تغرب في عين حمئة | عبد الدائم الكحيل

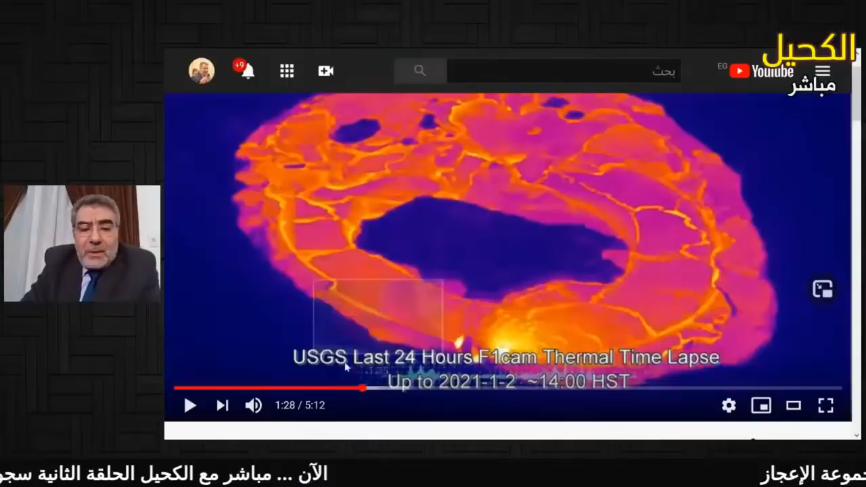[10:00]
هنا عين حميئة هذه الصورة ملتقطة من قبل وكالة جولوجيا الأمريكية يو اس جي اس
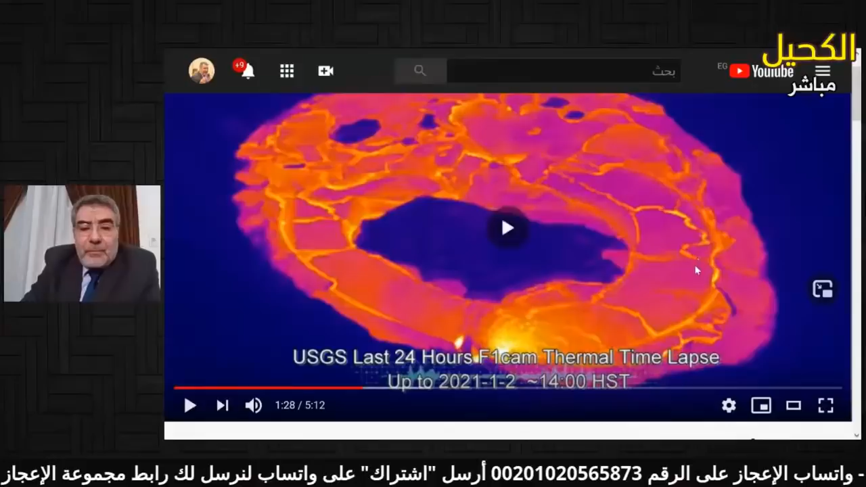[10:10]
هذه عين حميئة شكلها يشبه العين